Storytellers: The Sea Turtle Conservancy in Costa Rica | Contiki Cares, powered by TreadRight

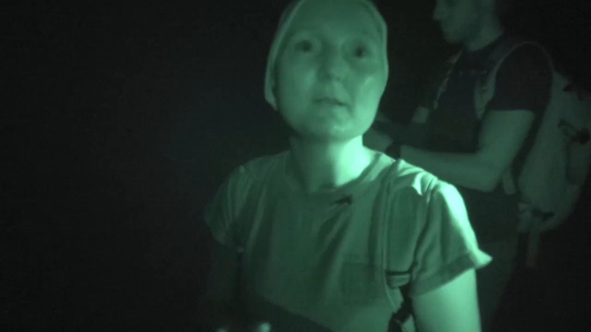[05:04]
So she was digging what we call the egg chamber, which is the hole that the eggs are dropped into.
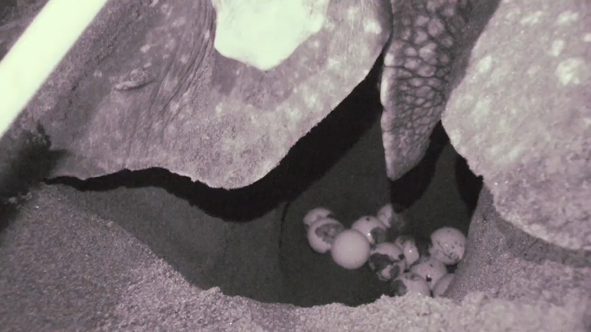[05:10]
What we're going to do is we're going to mark the location of this nest and it's going to be one that we follow throughout the incubation period.
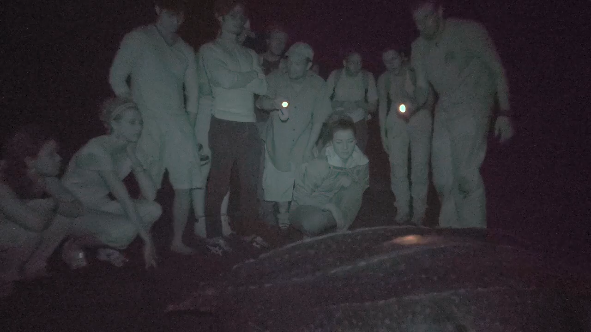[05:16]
And then once she's finished laying and she starts covering, we'll check and see if she's got tagged and take the measurements.
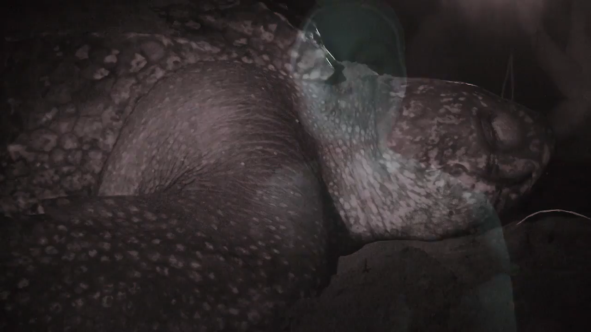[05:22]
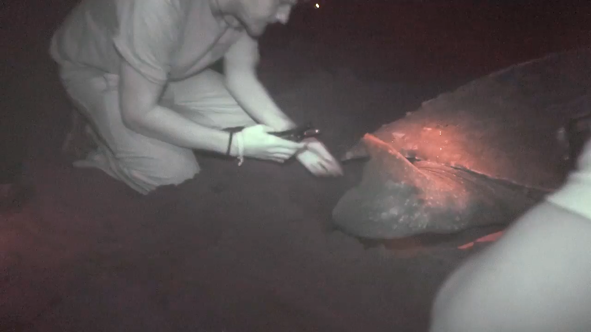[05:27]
We just spent time watching this leatherback turtle create her nest,
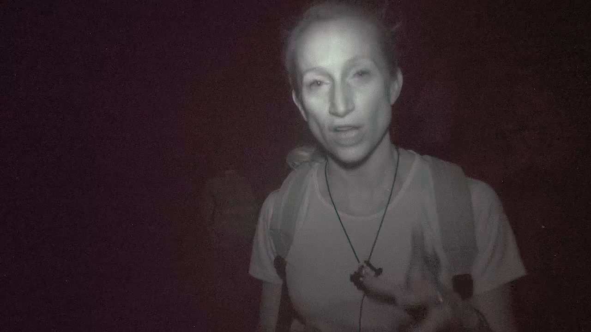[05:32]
lay her eggs. She's now covering her nest.